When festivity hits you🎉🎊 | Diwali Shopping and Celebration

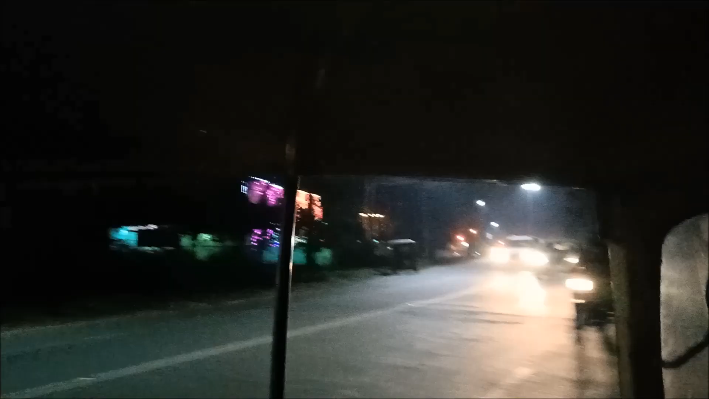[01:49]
everything in the surrounding was all lit up with the fairy lights so finally it's the Diwali day all of us love to get ready beautiful leaf